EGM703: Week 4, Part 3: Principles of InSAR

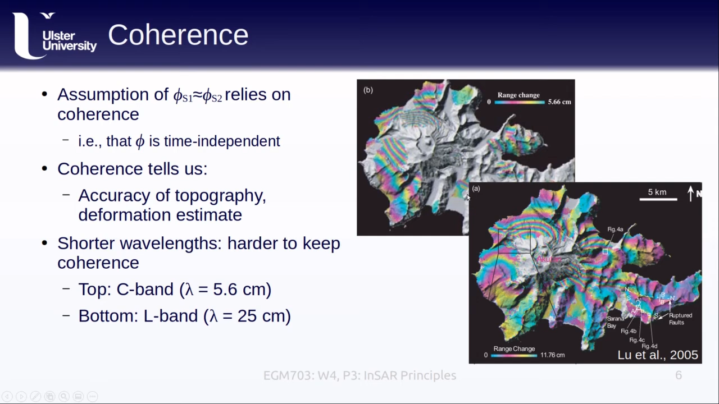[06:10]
And you can see how much more complete the fringes are. We have significantly better coverage of the interferogram for the longer wavelength than we do for the shorter wavelength.
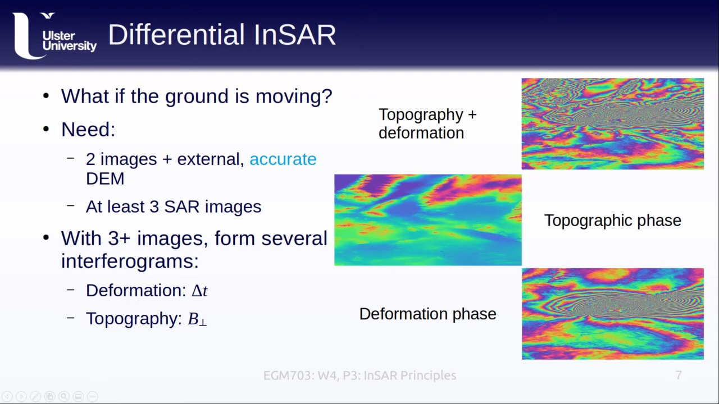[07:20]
enable us to estimate the topographic phase and subtract it from the interferometric phase of the first pair. This technique, where we subtract out the topographic phase in order to study displacement, is known as differential INSAR or just DINSAR.
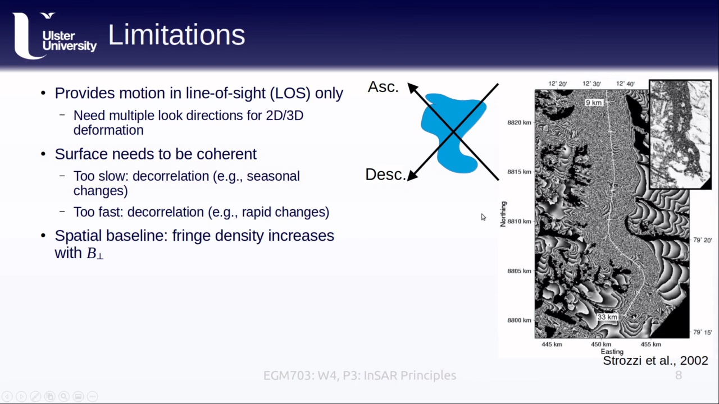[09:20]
The fringe density, so how close together these fringes are, increases as the baseline increases, meaning that if the images are too far apart, we end up with multiple fringes per pixel, and we end up being unable to measure anything. We also have to consider atmospheric effects.